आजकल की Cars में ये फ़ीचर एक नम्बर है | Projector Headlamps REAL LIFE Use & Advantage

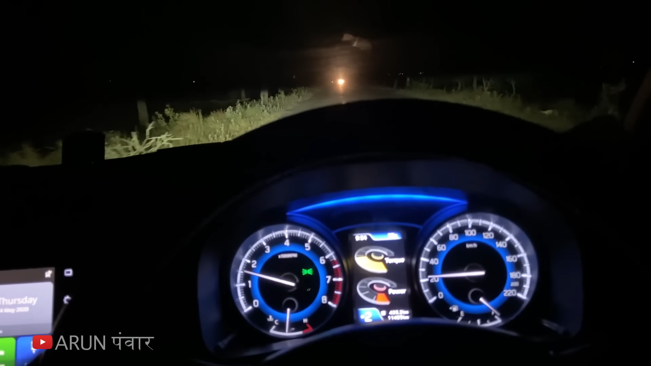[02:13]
आपको प्रोजेक्टर मिलेंगे और आपने देखा होगा यह बंदे ने पहले
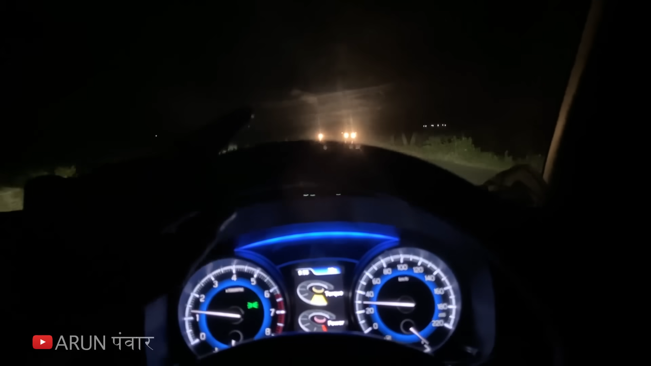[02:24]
ही लोग लाइट कर ली ट्रेक्टर है तो बस यहीं वेहिकल कुछ आपको रोड पर दिखेंगे तो लाल तरेपन हो रहे हैं
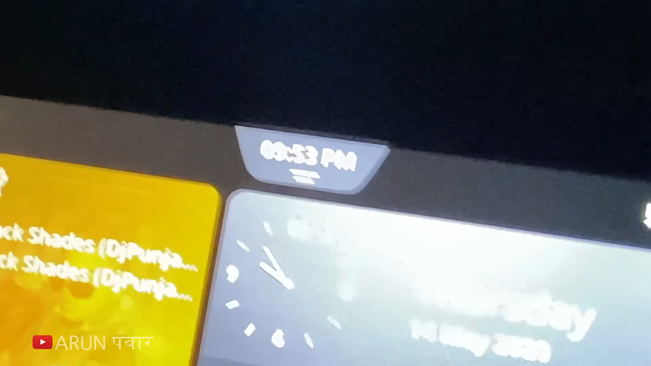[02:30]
तो यह सिंक नहीं है इसका ना अल्ट्रोस की तरह दोने चीजे सिंक नहीं तो इसमें एलग आता है कई बार इसमें अलग रहता है
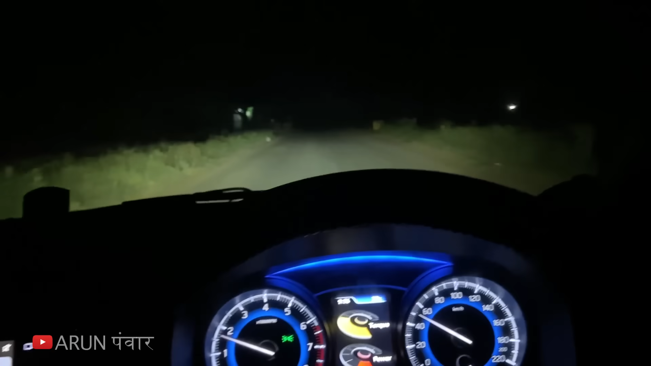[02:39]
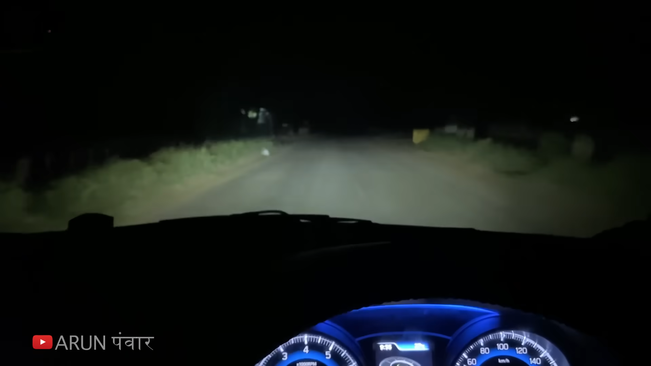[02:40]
अभी आप जो देख रहे हैं लो भी मैं इसकी और अभी आपको लगर आओगा कि पूरा उजाला है और मैं इनको कभी फ्यूचर में अप्रेट करना चाहूंगा नहीं अब मैं आपको लो भी दिखा हूं क्योंकि सामने वहिकल नहीं है बहुत जो पड़ता है जो खासकर जो स�
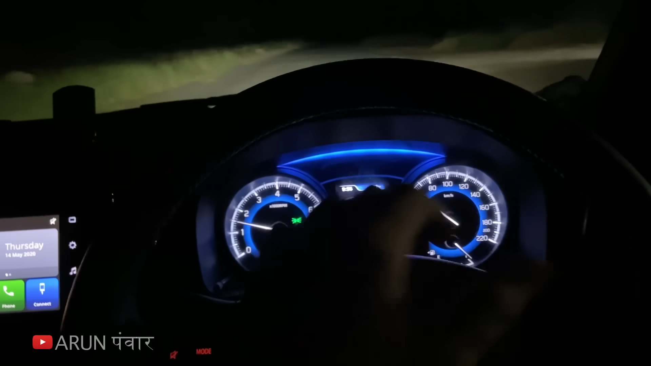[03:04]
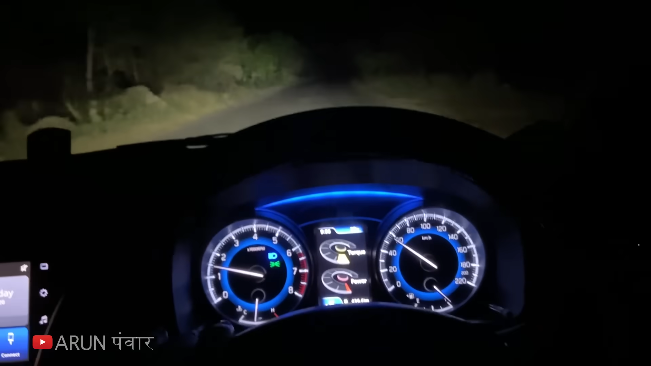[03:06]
सामने वहिकल लिए तो बहुत जाद आपको फिर तो विजीबिटी मिल जाती है अब जैसे
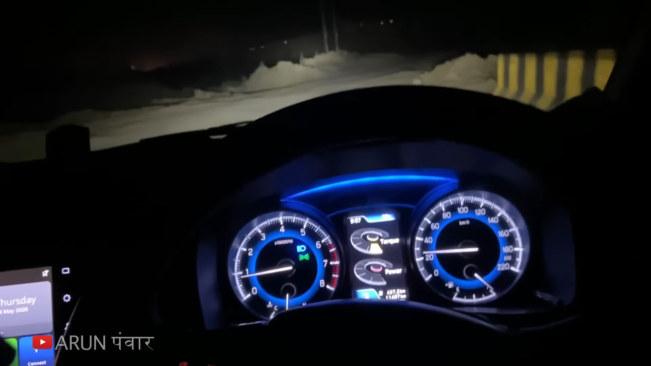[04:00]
बारे में हम सोच सकते हैं जैसी बलेनों में अब ना देखना डिपर मार के देखाऊंगा मैं लाइट्स
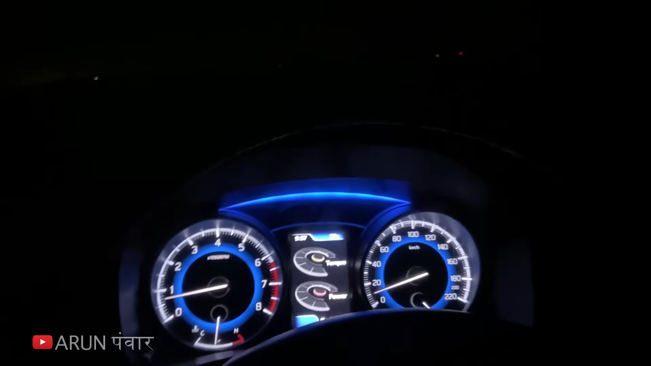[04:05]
बंद बिलकुल बंद हैं देखो इंस्टेंट विदिन सेकंड देख रहे हैं आपकी अच्छा इडी में नहीं मिल पा
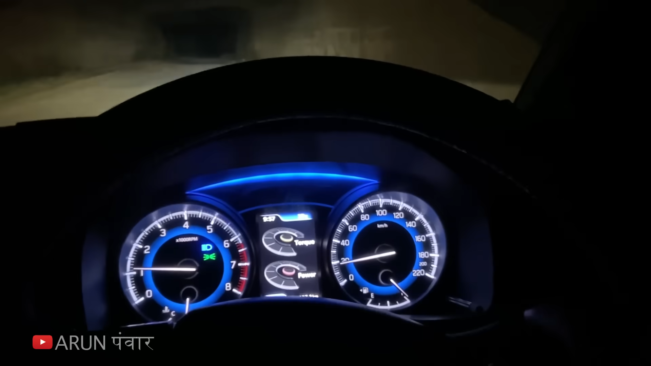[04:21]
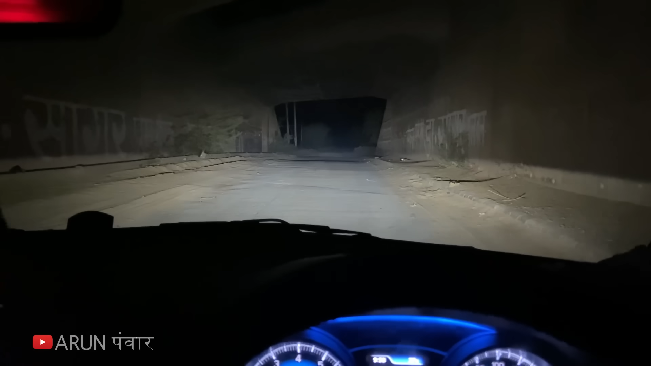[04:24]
बिलकुल डोज्स ट्रेट यहां पर देक तक रही हैं अब मैं लोग बी में पे कर लेता हूं आपको में ले डेखेगाitive अपहले पोरी स्ट्रेट यही पर में रेफ्लेκर वाली लिए आटी लहाता हूं तो तो वह फैली रहेगी आपको डोक्टर सागर वगरा उपर तक दि
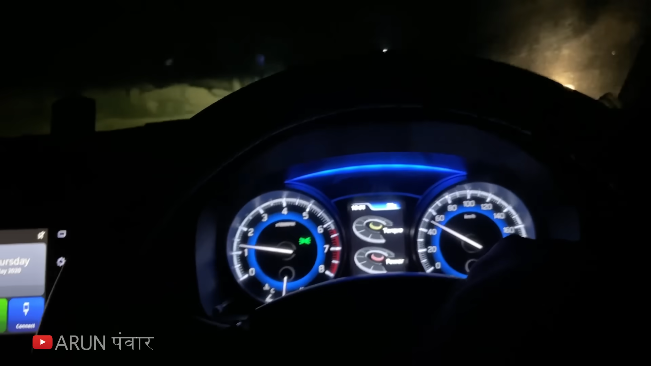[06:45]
अब मैं करना भूल के देखो
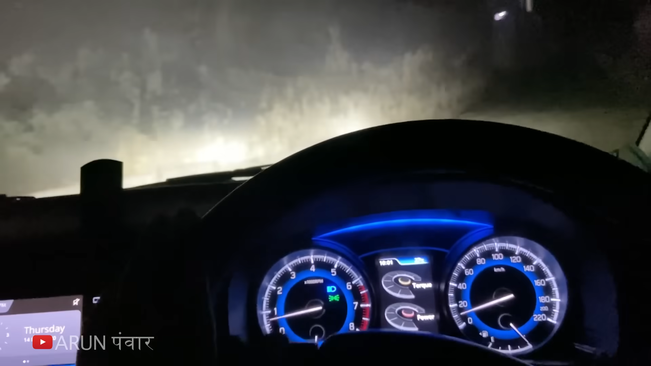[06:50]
यहां पर फैलती है लाइट आपके दूर तक पूरी जाती है देख रहे हैं तो मैं बलेनों की जो लाइट से फुल
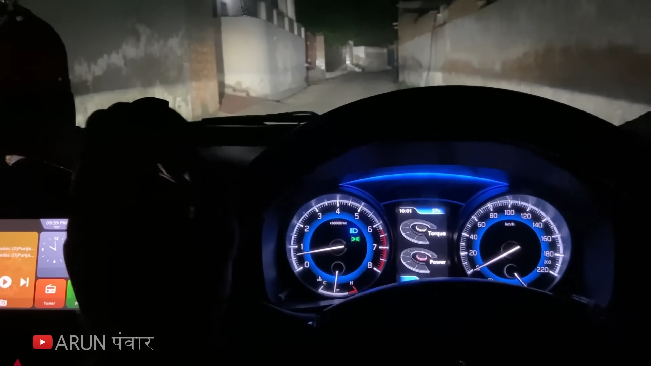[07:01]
संतुष्टू बहुत मजाता है रात को ड्राइव करने में एक परसेंट भी कभी फील नहीं होता कि लाइट्स कम है और जादा